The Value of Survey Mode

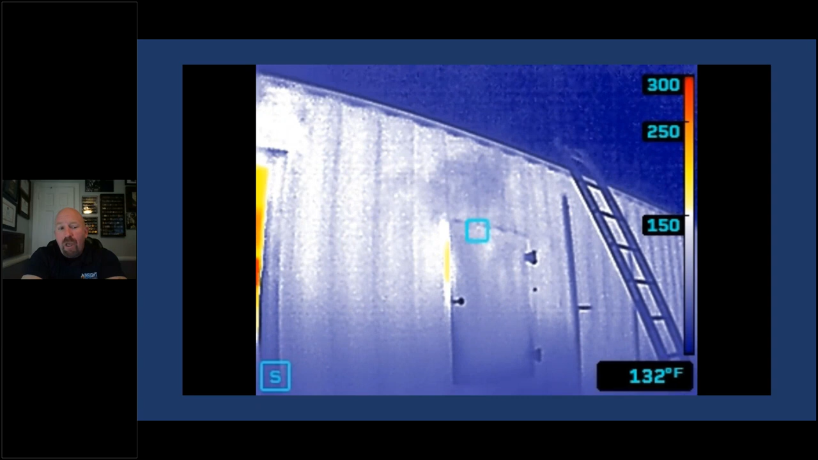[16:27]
On screen: spot 132°F
And you could tell right off the bat where the problem is, where the fire is going.
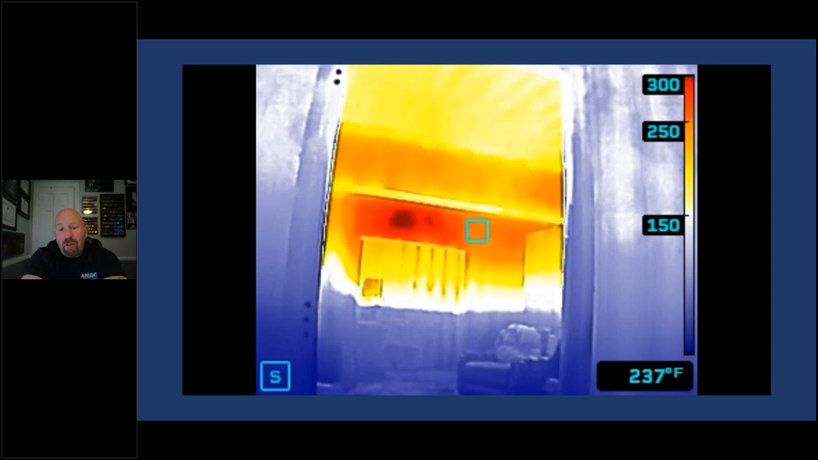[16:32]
On screen: spot 237°F
And as he looks into the building, you can see the thermal layer is close to about 50%.
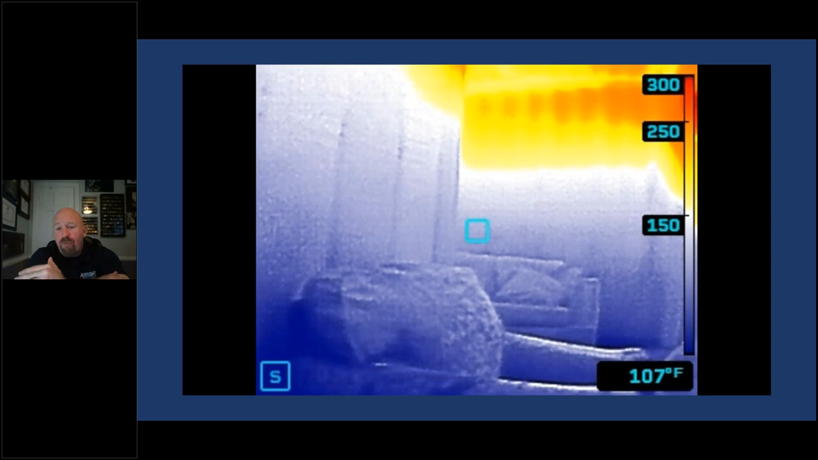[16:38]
On screen: spot 107°F
We know that, you know, that would be damaging to a person's airway or their skin. So we'd want to stop that.
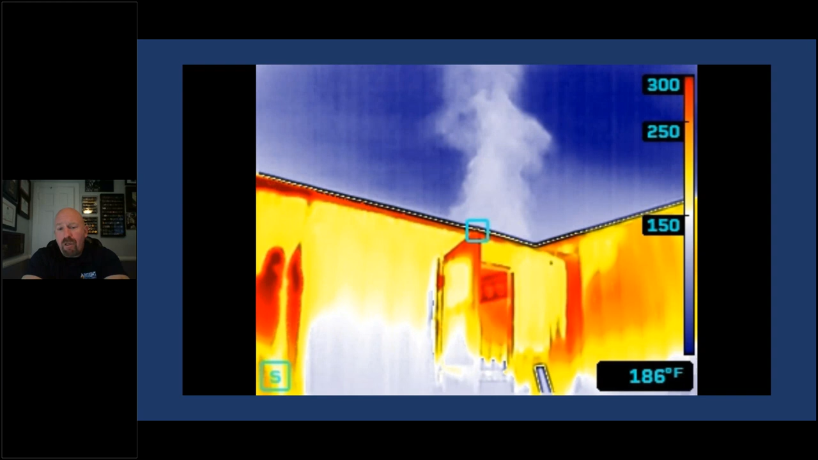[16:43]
On screen: spot 186°F
And we're walking around looking at the container from the outside. We can see the amount of heat transferring through an insulated steel container.
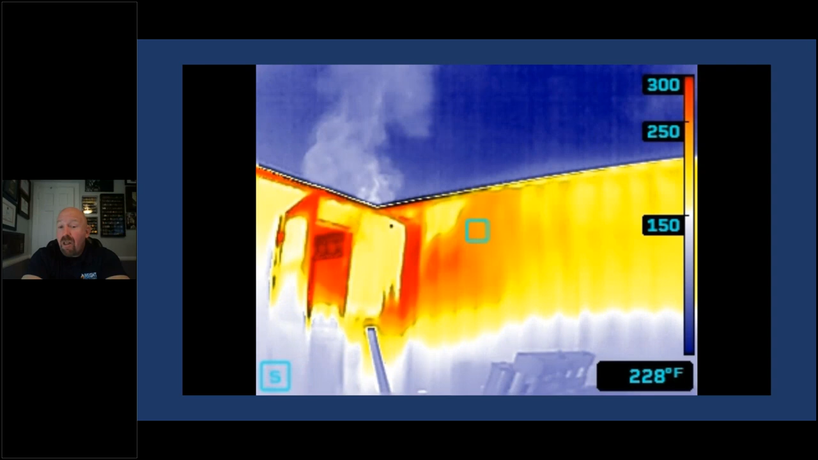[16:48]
On screen: spot 228°F
It's a lot of heat on the exterior wall. Whatever you see on the outside could be as much as double on the inside, depending on the type of building,
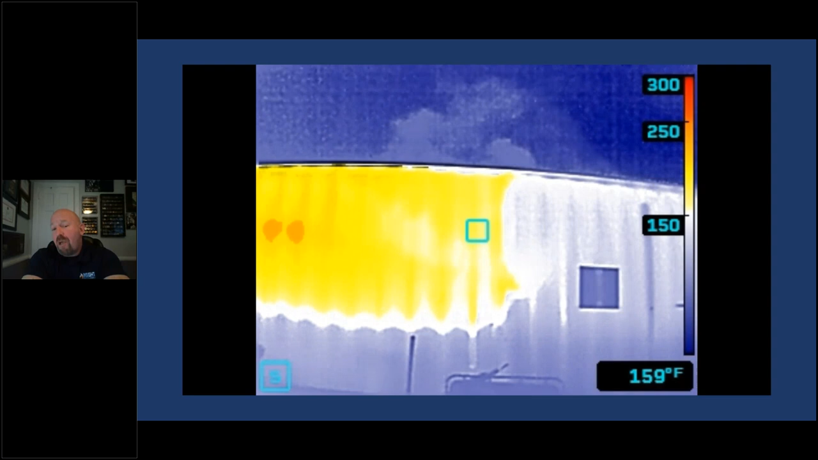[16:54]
On screen: spot 159°F
surface, insulated properties, voids and amount of heat. But it's much easier and beneficial to a firefighter to find the problem faster when seconds count. As Chief Reinwald says, when seconds count, we count seconds. So understand why this is valuable to you as a firefighter.
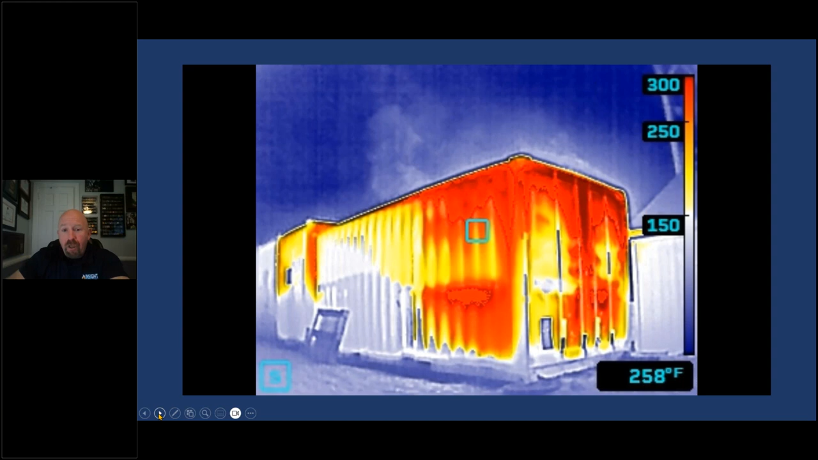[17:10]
On screen: spot 258°F
But if you don't know what this means, it's just a pretty picture. So let's look at some explanations of this device and the application mode behind it. This is two pictures, TI basic at the bottom, survey mode at the top. We took an IFRT in Germany from my friend Stefan Feitz place. Stefan and his guys are in Orlando Fire Conference right now. And you can see the difference when they have knocked the fire back in the bottom image versus survey mode after the fire has been knocked back. You can see areas that still need to be cooled.
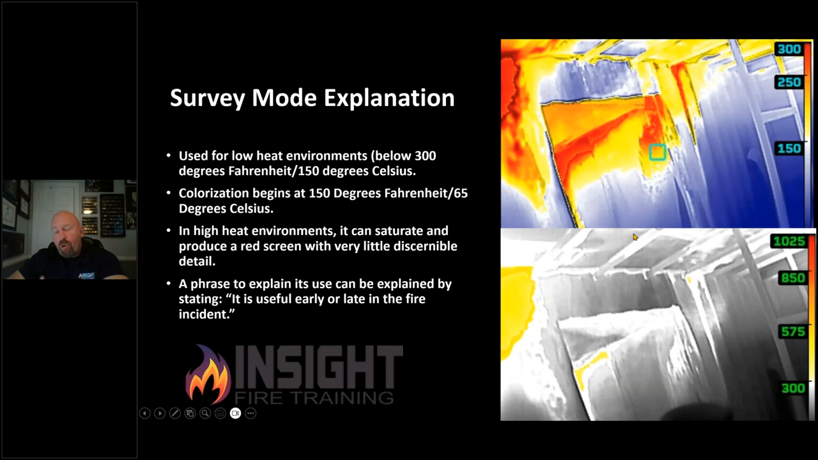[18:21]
Because typically when you get off the fire truck, you're walking towards the incident and you're remote from it. You're not stepping off truck and stepping into the fire or the living room that's burning. You're having to work your way towards the incident and you need something to give you cues and clues to help you find it faster. This can do that. And for my search friends that are always concerned about the victim, which we all should be, I would encourage them to think about if we know the data about human skin, respiratory tract failure, burns and all of that. And there are people still worried about steaming the victim. What's this floor going to do to an unprotected man, woman or child?
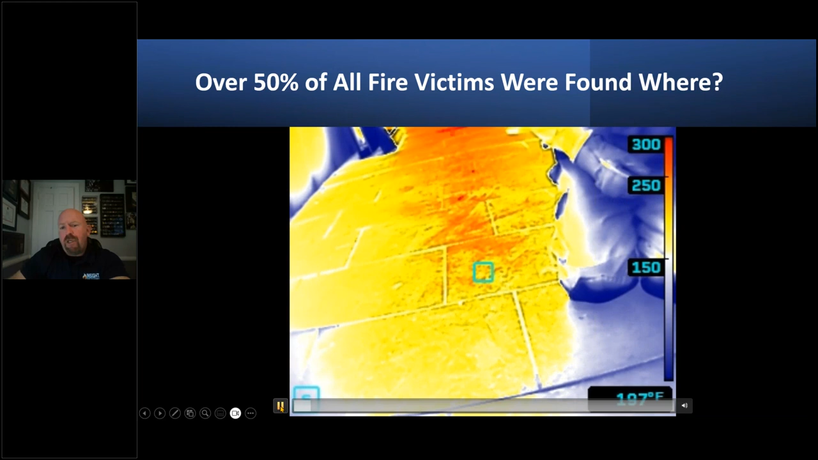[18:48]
Look at that. Look at the amount of energy on that firefighter's coat.
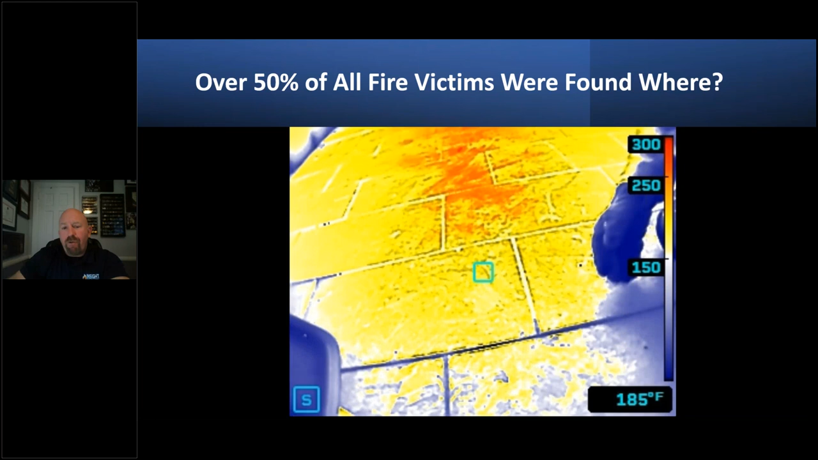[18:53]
On screen: spot 185°F
If the floor is pushing 300 degrees, ladies and gentlemen, we need to do something about it. Because your polyester pajamas that you probably placed on your children are melting at that point. Make sure that we understand that per firefighter rescue survey, over 50% of the victims are found four foot and down. So they could be incapacitated laying on this floor. Survey mode makes you change the way you mitigate situations because you think about what's occurring to an unprotected civilian through the eyes of this camera versus differentiating grayscale.